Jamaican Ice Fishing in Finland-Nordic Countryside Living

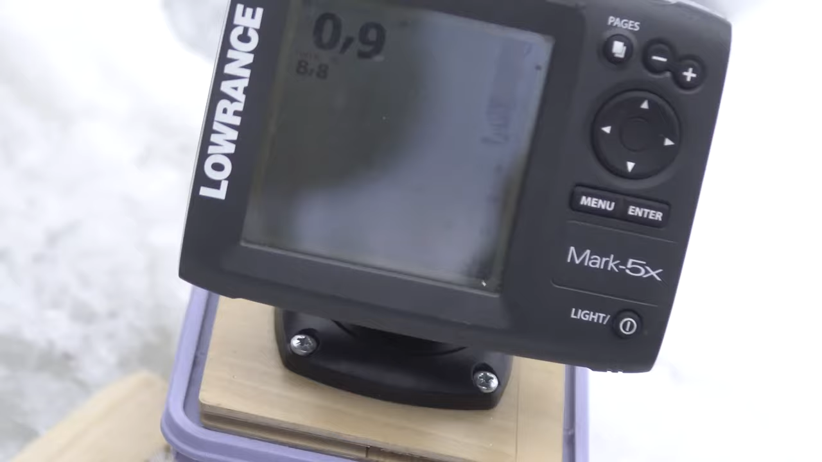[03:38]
It tells where the fishes are basically by sensing the movement of the fish under the water.